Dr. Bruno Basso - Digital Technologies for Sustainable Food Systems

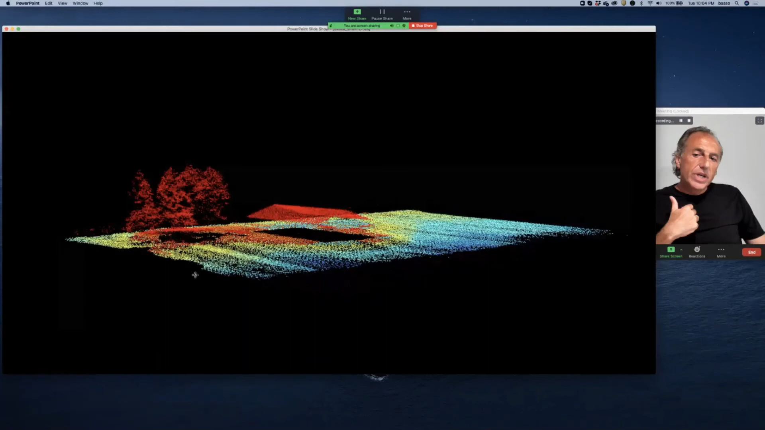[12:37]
We have a possibility of, you know, taking images from drones in 3D,
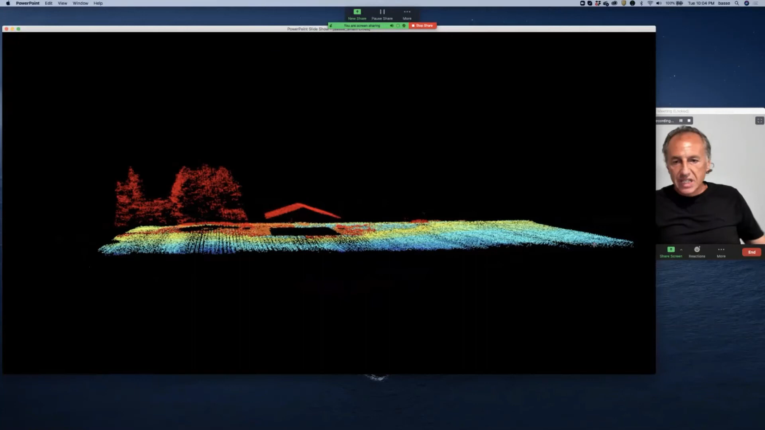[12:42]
be able to capture shapes and changes in growth of these trees. This is an example. But the drones and the imagery is not just, you know, for show.